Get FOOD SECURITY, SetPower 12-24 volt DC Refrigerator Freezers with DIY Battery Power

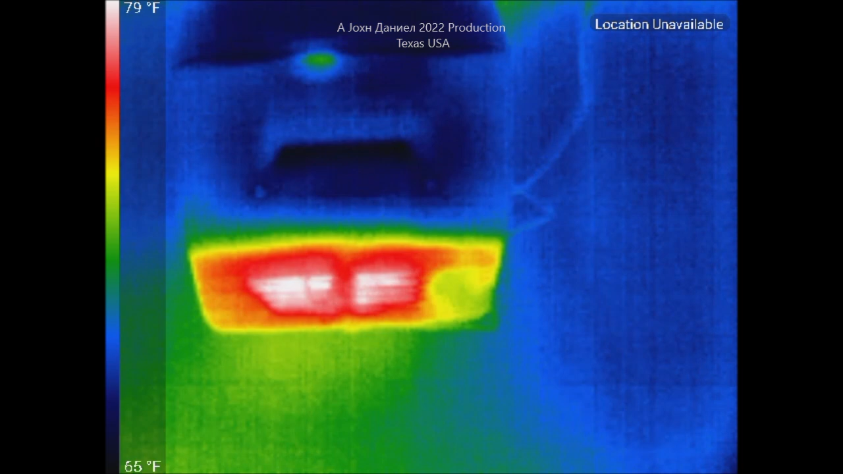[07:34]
On screen: scale top 79°F, scale bottom 65°F
that right up in there there is the the main compressor
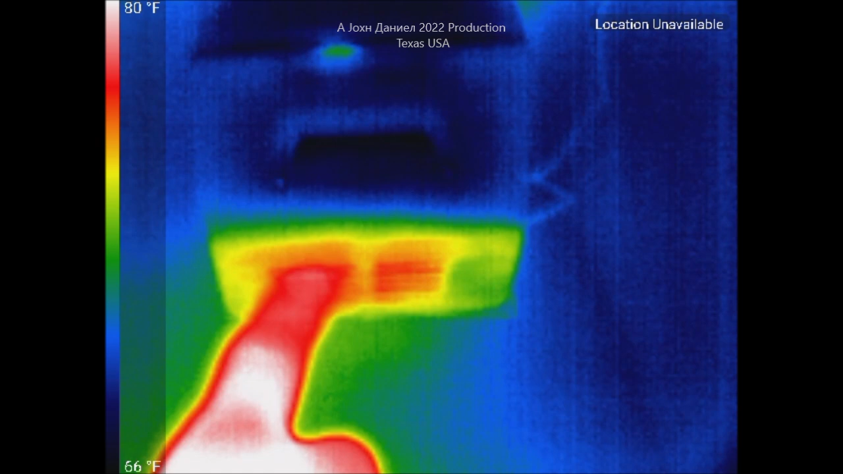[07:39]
On screen: scale top 80°F, scale bottom 66°F
condenser there same thing pretty much over here except this one's just
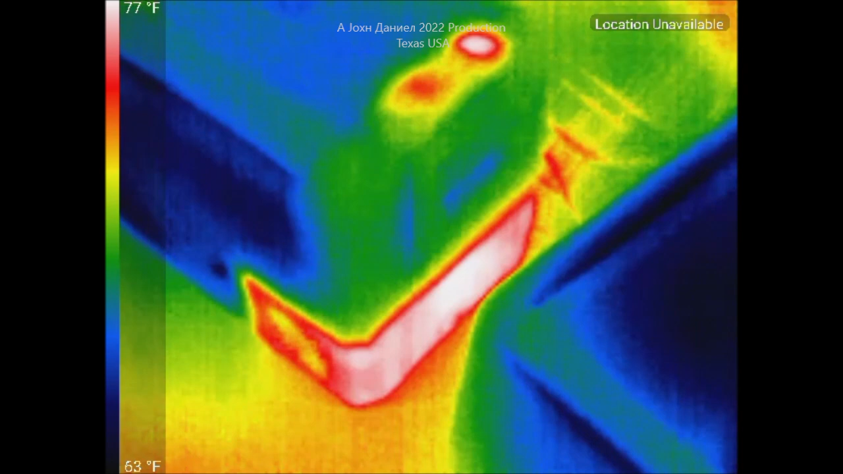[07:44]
On screen: scale top 77°F, scale bottom 63°F
a little bit hotter looking but they're both running about the same so
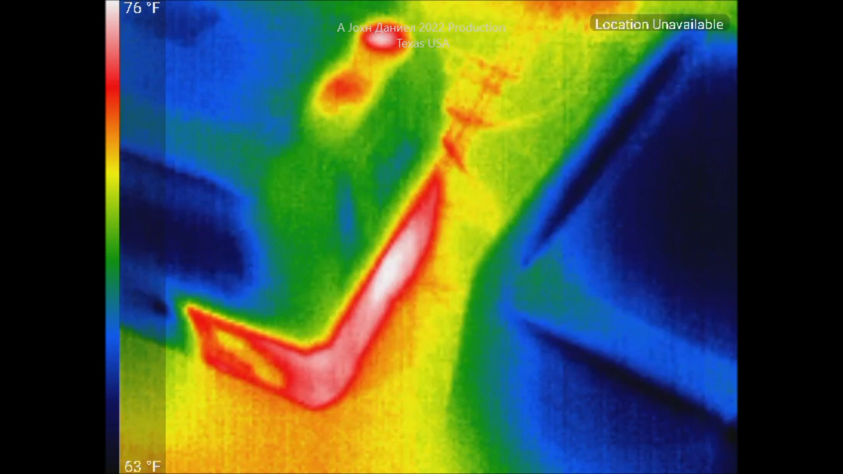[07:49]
On screen: scale top 76°F, scale bottom 63°F
i'll give you guys a little idea what these look like in their thermal image okay
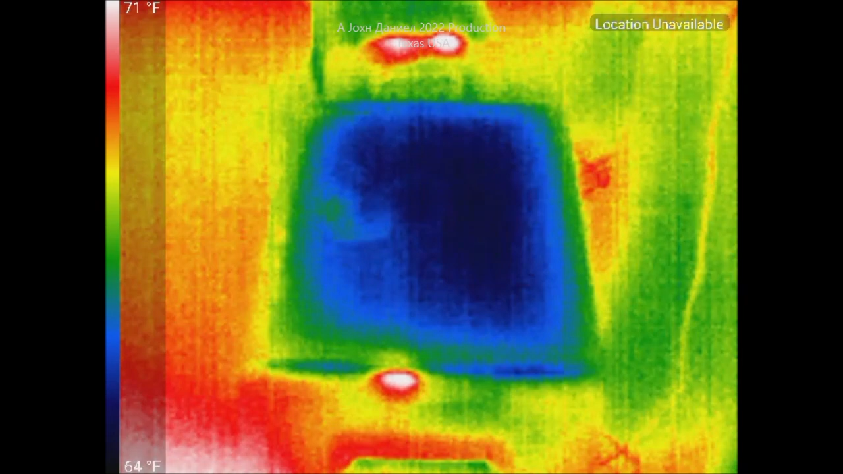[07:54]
On screen: scale top 71°F, scale bottom 64°F
so not much different actually than a standard refrigerator in their thermal image